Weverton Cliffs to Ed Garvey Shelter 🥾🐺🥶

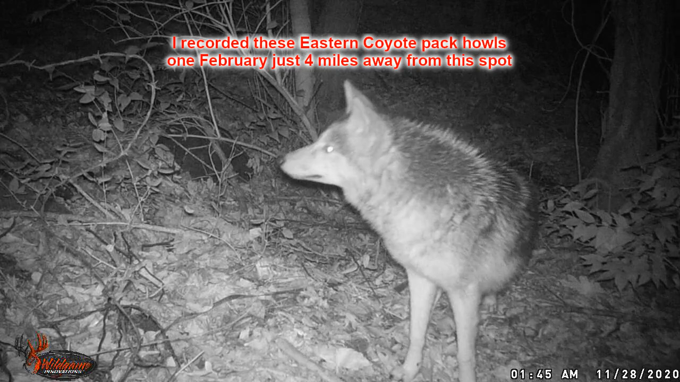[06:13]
Many have wolf and domestic dog genes. I captured one on a trail cam about four miles away. My veterinarian estimates it to weigh about 65 pounds.